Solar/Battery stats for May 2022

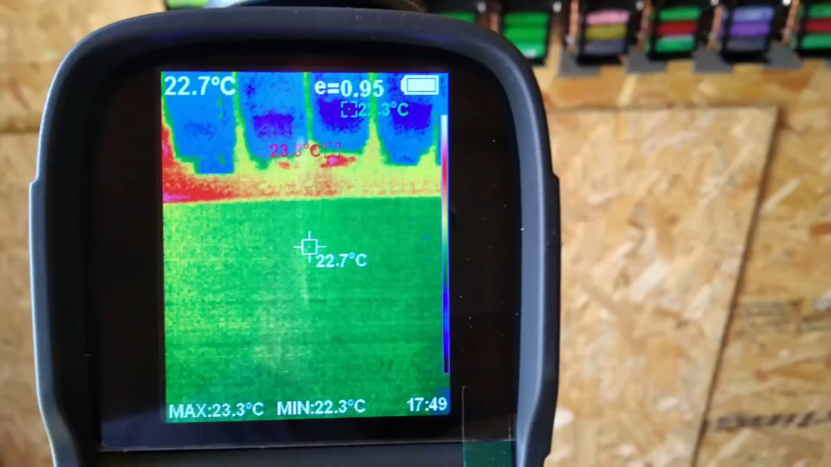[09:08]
On screen: spot 22.7°C, max 23.3°C, min 22.3°C
So take a look at them using the thermal camera and see if there's any issues with any of the cells.
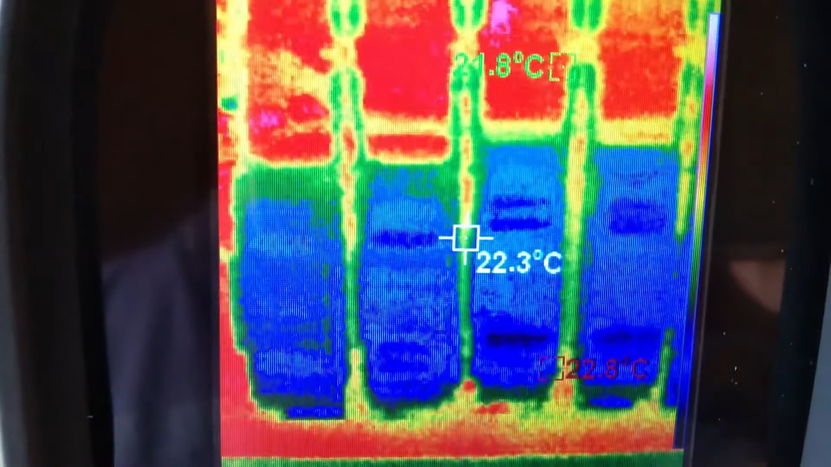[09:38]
On screen: spot 22.3°C
so it doesn't look like we've got a problem with any particular heaters. What's this? What's this here? We're still only looking at 23 degrees compared to 22 degrees.
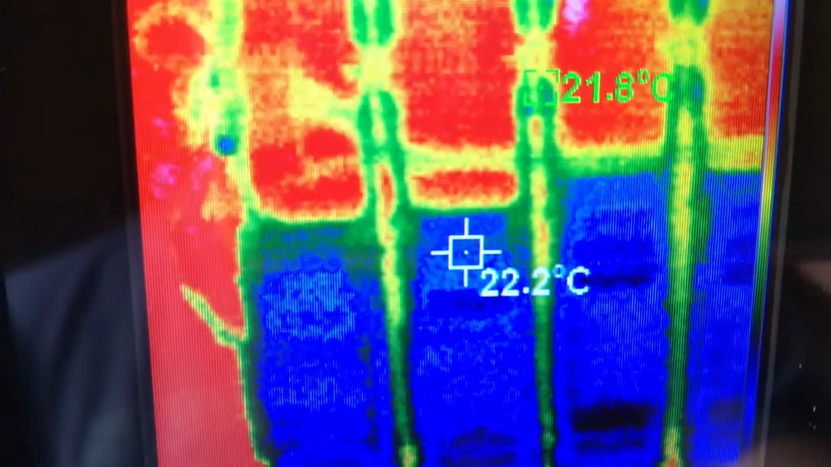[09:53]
On screen: spot 22.2°C
So they're all nice and cool.
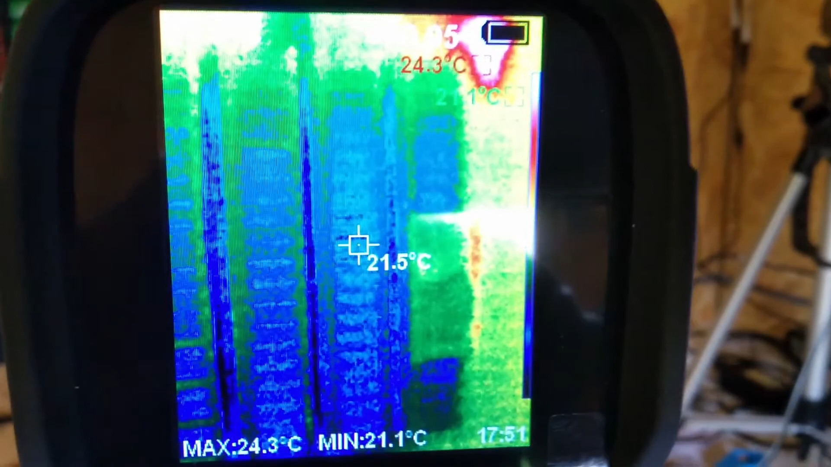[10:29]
On screen: spot 21.5°C, max 24.3°C, min 21.1°C
And nothing particularly standing out and the ones down here.
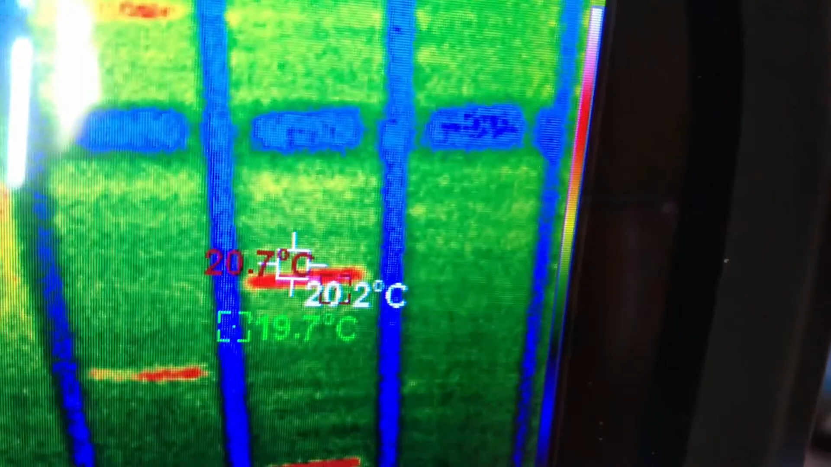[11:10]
On screen: max 20.7°C
So that's 21 degrees and the one next to it is only about 20 degrees. So it's slightly warmer but not really warm. There's not a proper heater. Another one here.
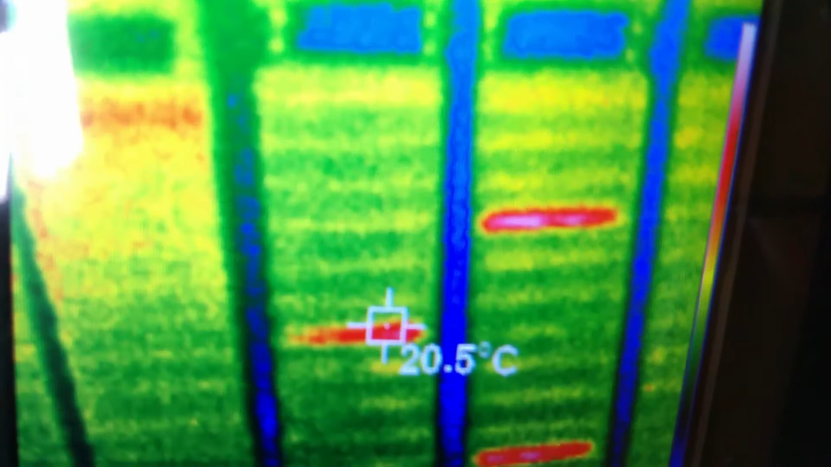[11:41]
On screen: spot 20.5°C
That's about 20 degrees that one. So it's slightly warmer than the others but it's not really warm warm.
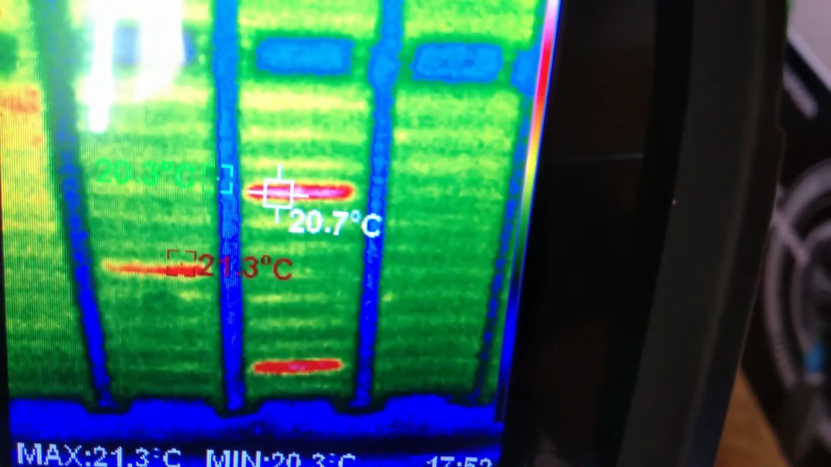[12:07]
On screen: spot 20.7°C, max 21.3°C, min 20.3°C
It's only like a degree difference. It's not like it's 30 degrees or something which would indicate that it had a problem.